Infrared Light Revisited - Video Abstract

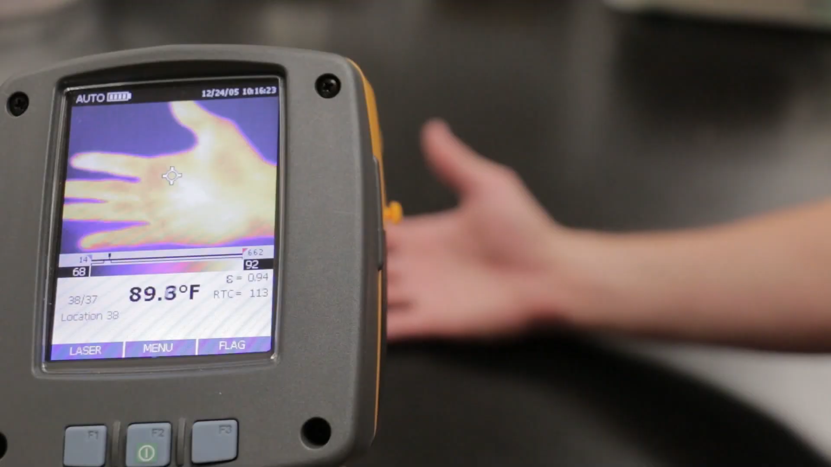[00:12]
However, some objects like plastic trash bags are transparent in the infrared.
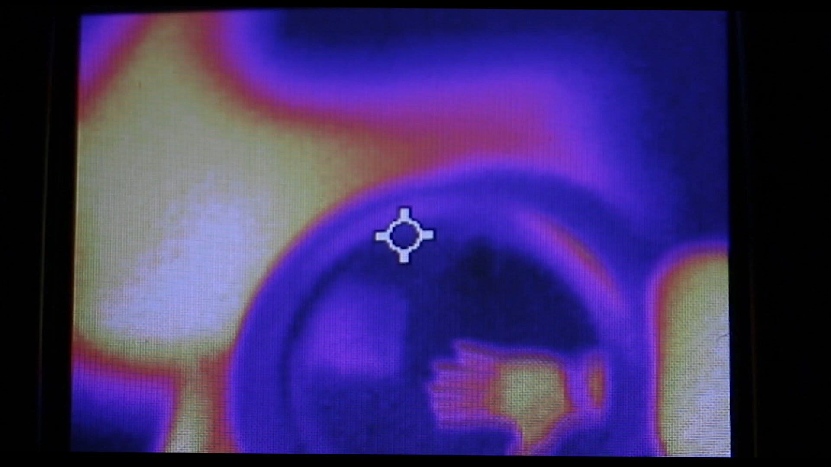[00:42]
These will be found on most thermographic cameras, so they are not particularly rare or hard to find for this demonstration.
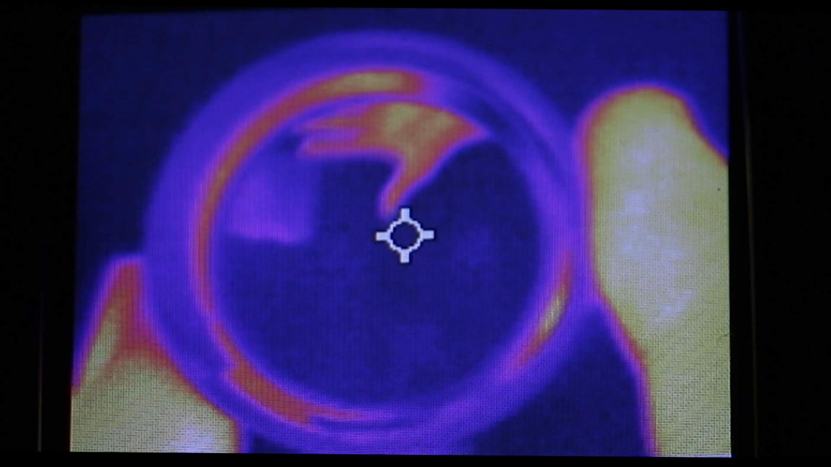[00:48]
Oh, what are these two amorphous blobs?
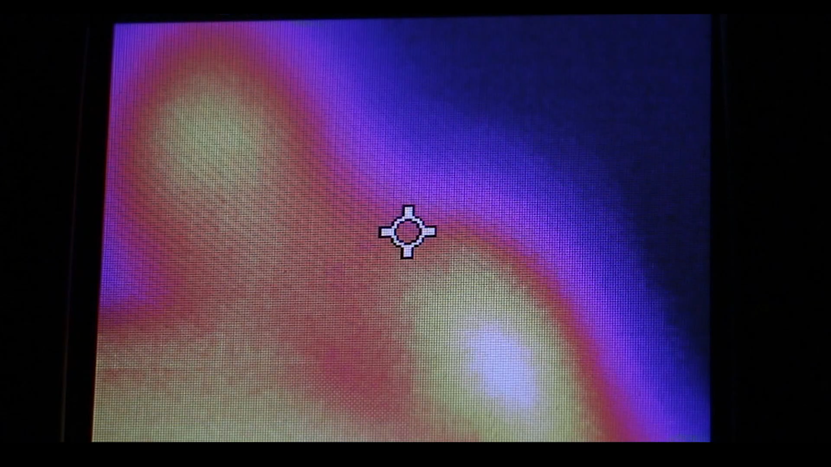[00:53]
Oh, that's good. It was just a person waving.
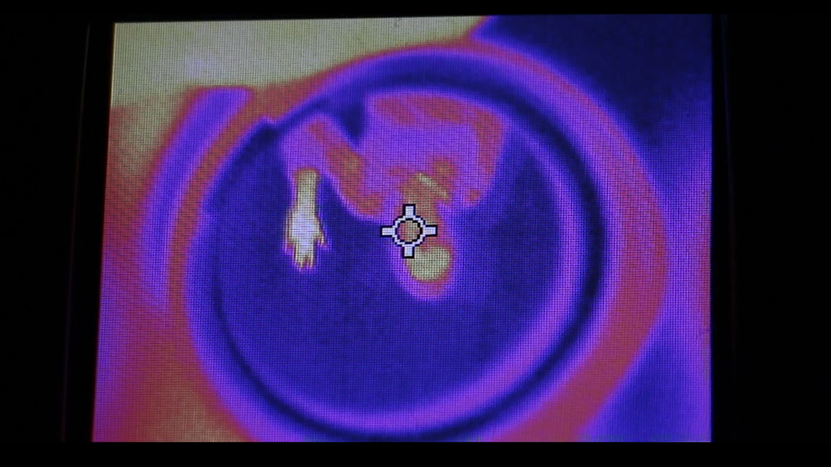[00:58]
In a moment of innovation, far infrared light can be used to reveal the mechanism that drives the radiometer.